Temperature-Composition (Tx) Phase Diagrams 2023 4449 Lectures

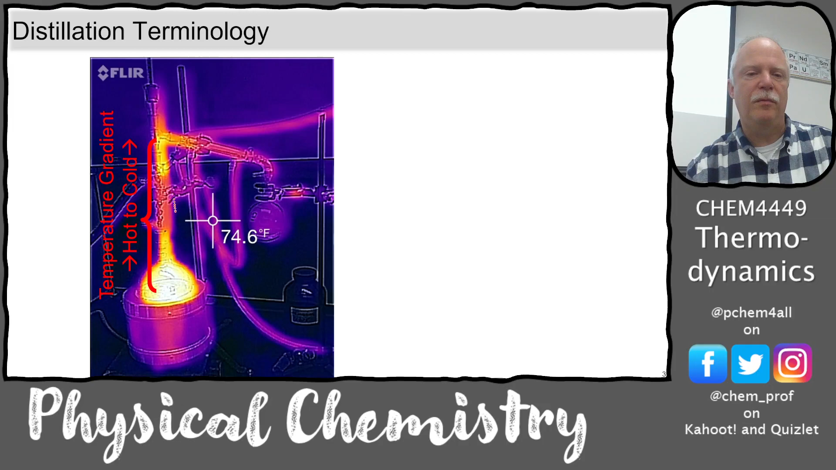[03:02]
On screen: spot 74.6°F
That's just because the fractioning column has a glass sleeve around it, okay? And so that's why it looks like it gets cold here in the middle, but it's just a real temperature gradient from down here at the pot. This would be the boiling point of the mixture. Up here would be the condensate temperature. So let's look at these.